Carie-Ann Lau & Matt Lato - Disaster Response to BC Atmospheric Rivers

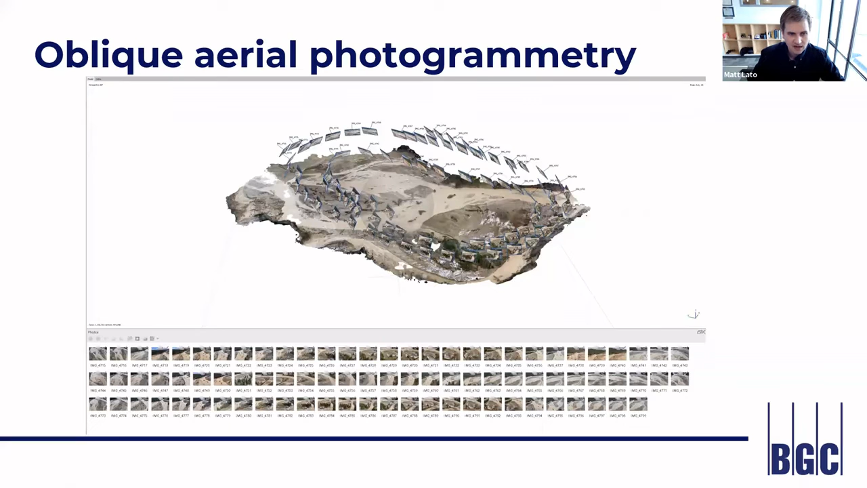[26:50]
And so we had field teams that were collecting these photos and again, at the end of their day, uploading them. And then folks on the east coast would grab them in the morning. We'd work our computers pretty hard and turn these, uh, sites back into 3d models and share them back. And so Karen goes to the next page.
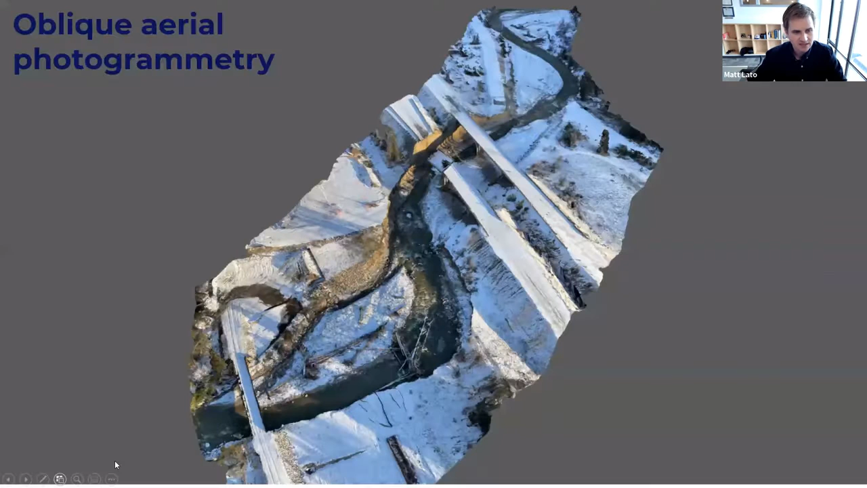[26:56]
This is an example of what one of these looks like. And so this is made from about 50 photos that was flown in a helicopter,
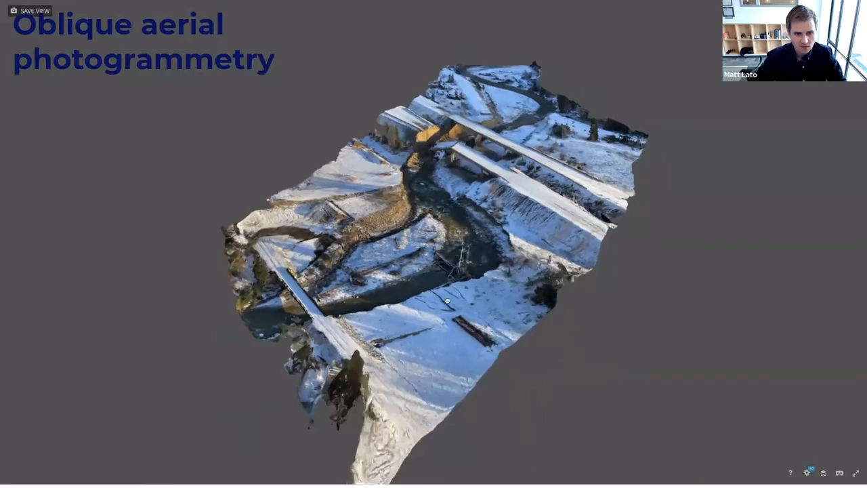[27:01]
probably in about five or 10 minutes on site.
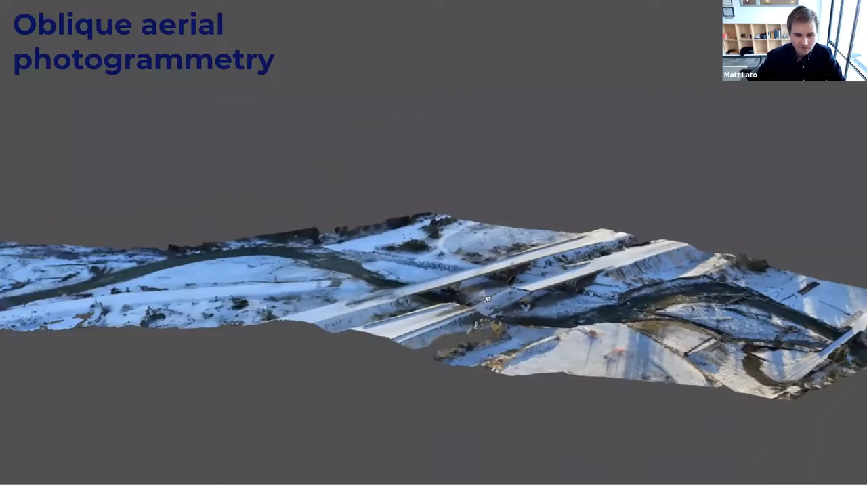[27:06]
And, uh, the engineer geoscientist would just be taking overlapping photos. And then we would take these and then turn them back into this, uh, color in air,
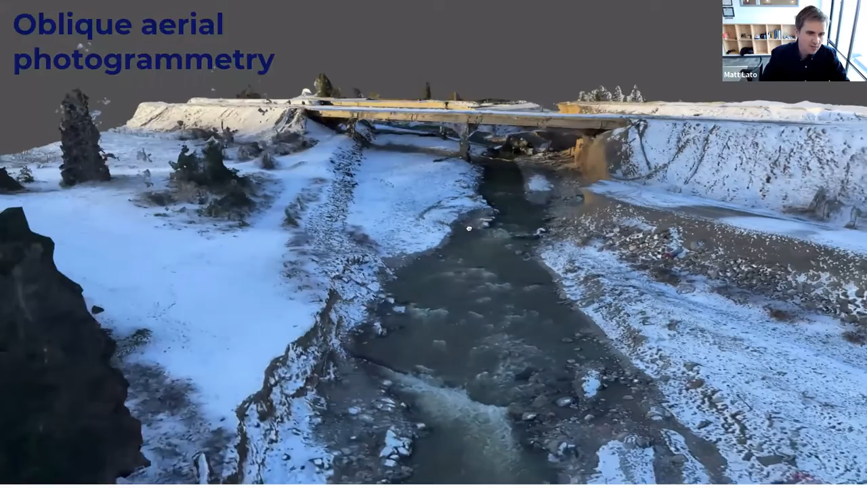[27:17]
like image coded, uh, 3d photogrammetry model, and then put them up on a web-based viewer so that anyone with the link could have access to them.
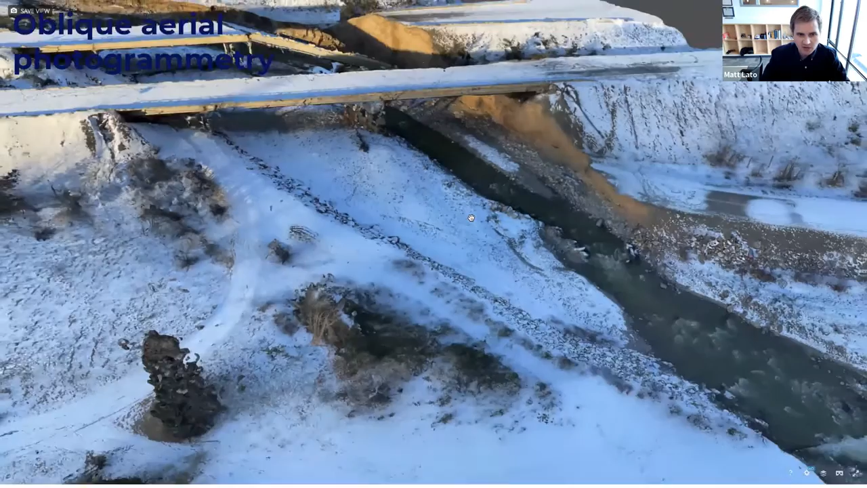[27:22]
And so they're not perfect.
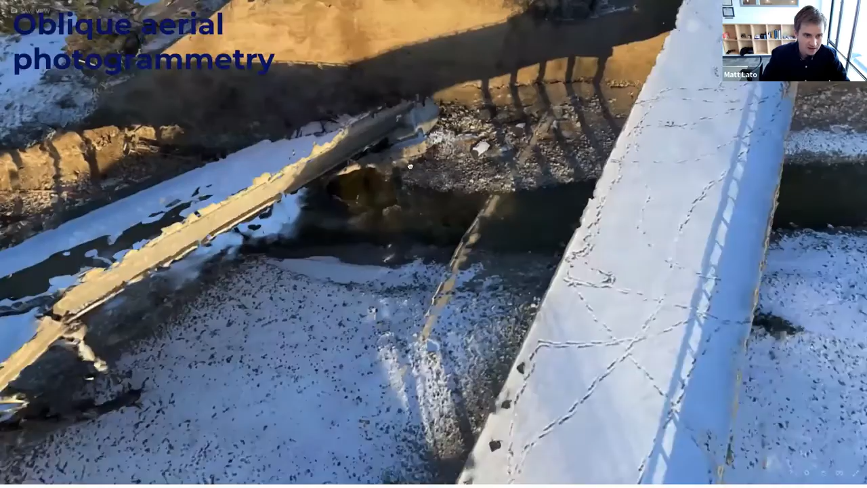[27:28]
Um, the scale is probably within about, uh, three to five percent of true scale.
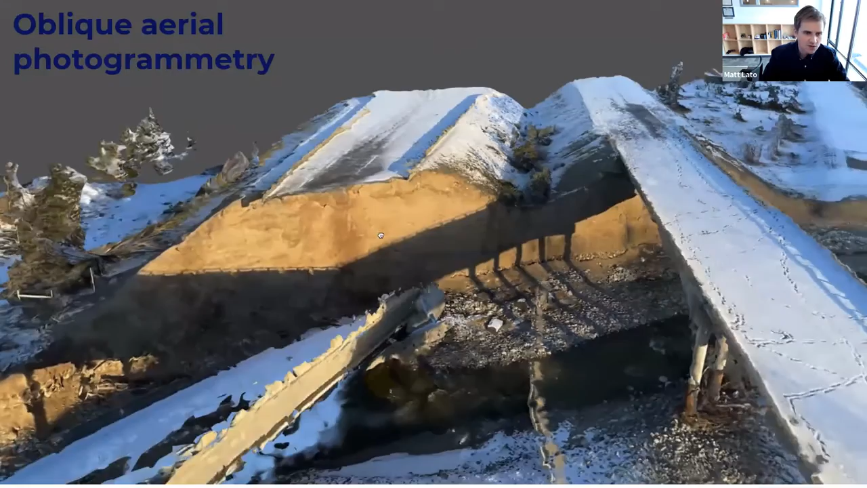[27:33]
Uh, so you can measure, uh, rough amounts of, of volumes or distances from it, but what it really allows you to do is just provide a sort of full cover picture of what something looks like.
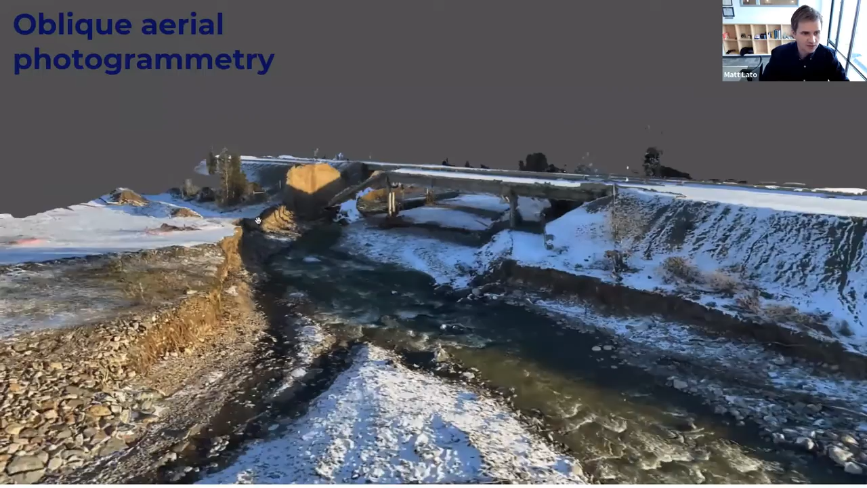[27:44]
And so you can see pretty clearly here that that will the highway that used to run underneath this bridge, uh, no longer exists. The bridge is obviously collapsed.
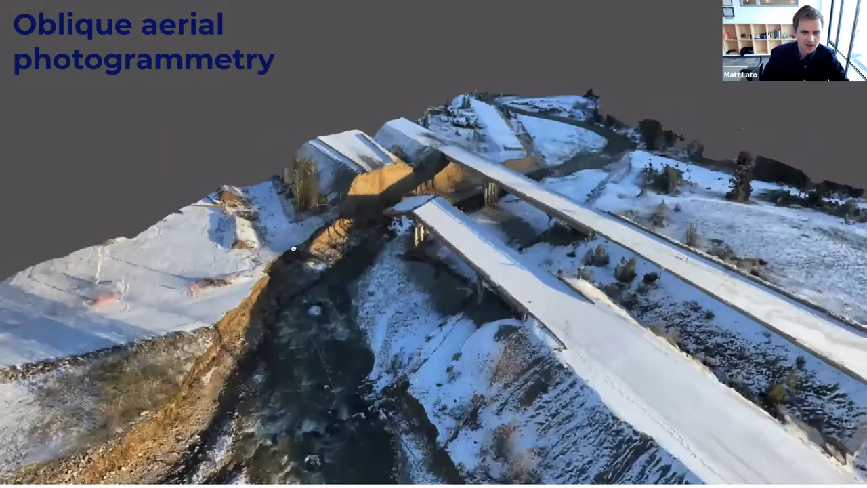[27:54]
Um, and then what we can also do with these is compare them against older lidar data and, and get a rough idea of the, the changes that occurred. And so we were able to do this within hours of data collection and just providing, uh, a really easy to understand visual back to people, um, that were having to make pretty significant decisions. Um, and this, this was an easier method to do it then with just a single photo.
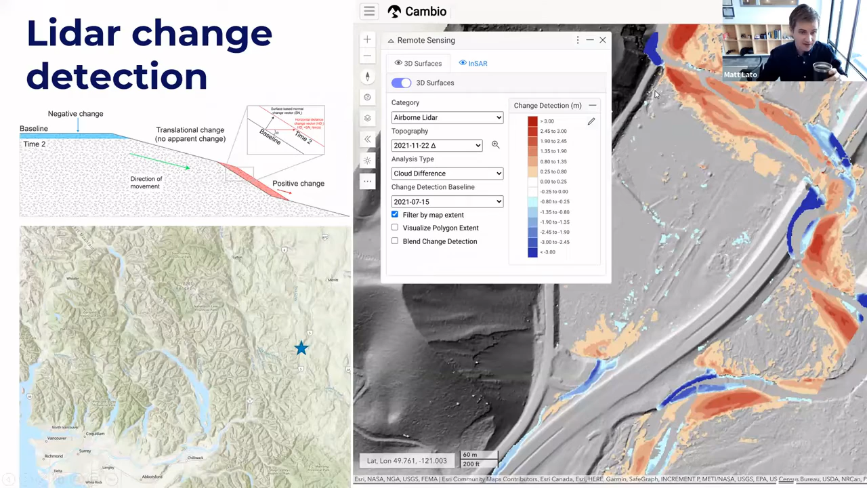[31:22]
or in this case, the highway. There's a landslide at the north end of, of the top of this figure. And that star just shows where this is. So this is just an example of, of what the data looks like.
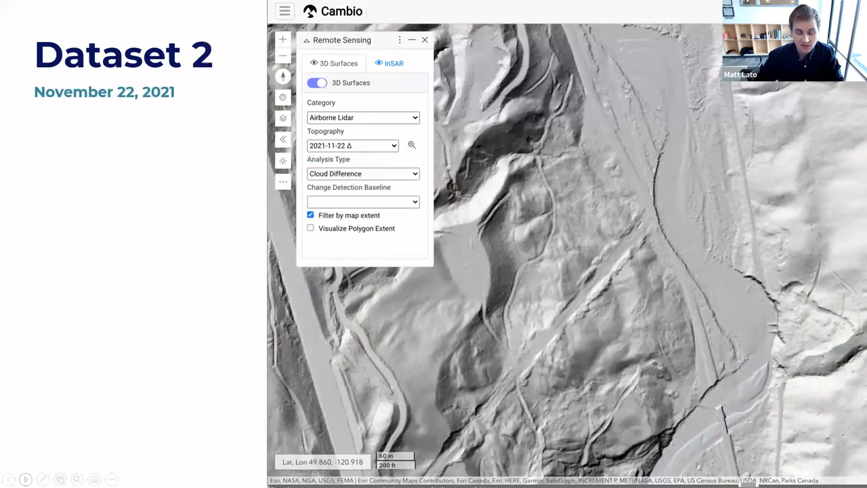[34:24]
And so this is what the data looked like on July 15th, 2021. So as I said, this, this client had collected data in the summer. And if we just go to the next image, this is the, what it looked like at November 22nd. So if carrying goes back one and then forward again, um, it doesn't take someone of Carrie Anne's, uh, experience in terrain analysis to see the, the bank erosion and the landslide activity here, it's incredibly obvious, just the change in the morphology of this river.
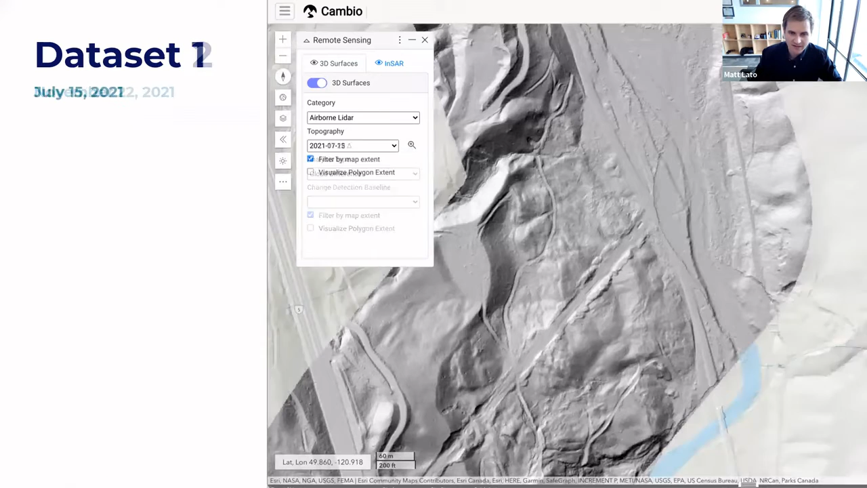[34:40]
Um, and then what we do is we compare those two datasets, uh, the 3D point clouds of those datasets, and then here are the colors. And so you can kind of see the red is almost where that the river used to run. And it's showing positive change because it's now material there that's been placed there. And the blue is showing all of the erosion. And you can see the whole river, every outside bend of that river is showing very significant amounts of erosion.
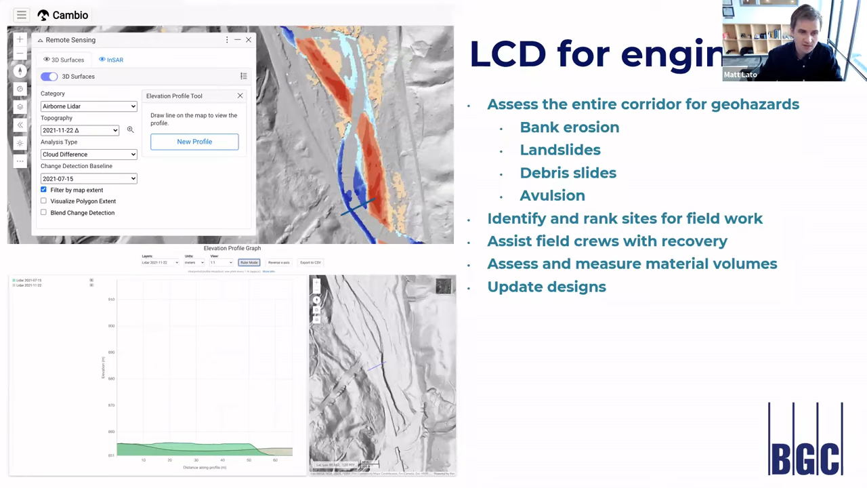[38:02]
and sort of help rank those for, um, in combination with field observations and past information about that site. And just assist our field crews with the recovery, giving them the, the data that they need to help make their decisions, um, and update their designs. Um, so that's, I think I'll pass it back to Carrie Ann now who will, we'll close it out.